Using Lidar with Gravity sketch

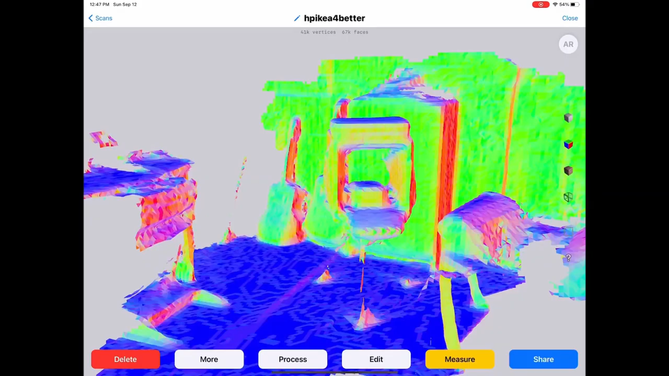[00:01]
so what we're trying to do here
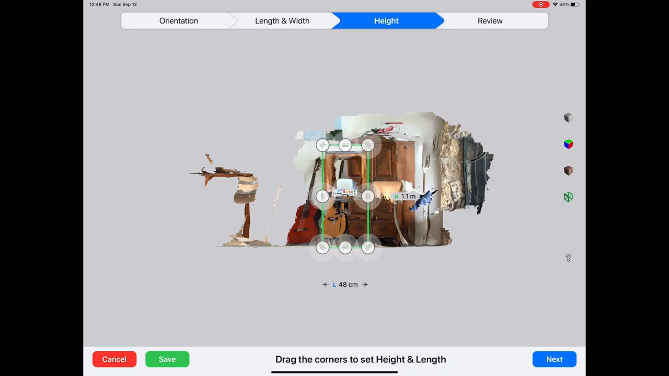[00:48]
Vermeer painting when you see these scans now there's a very good measurement
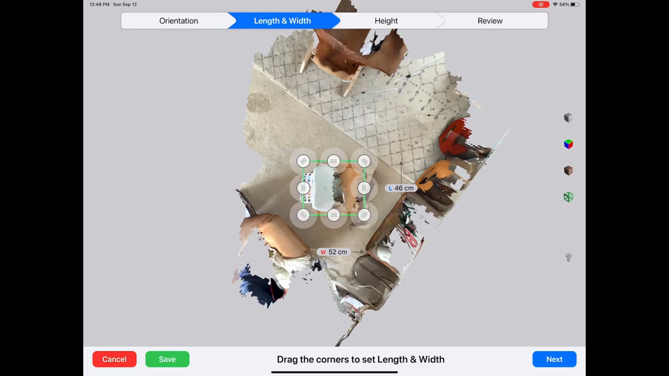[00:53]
system in there and a very good might be an exaggeration but you can get some
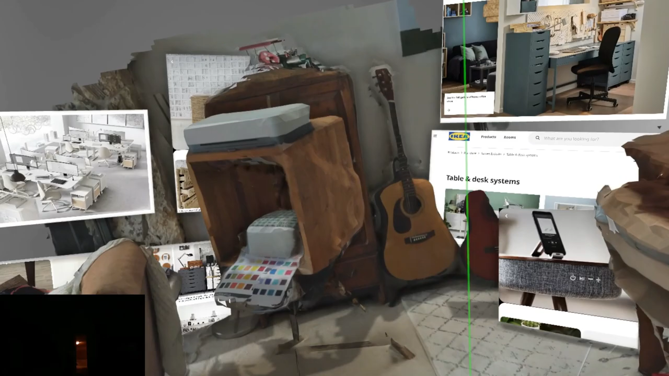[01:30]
it and scale it and make copies seems pretty stable and it's amazing right I don't know if you can flip it but so let's go back and put it back where it was almost scale I don't know exactly about the dimensions but obviously it didn't came in
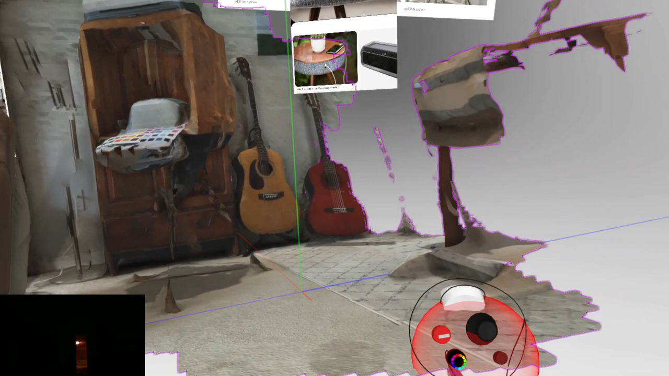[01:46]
100% aligned but you can probably scale it and what it does do is it gives you this really warm environment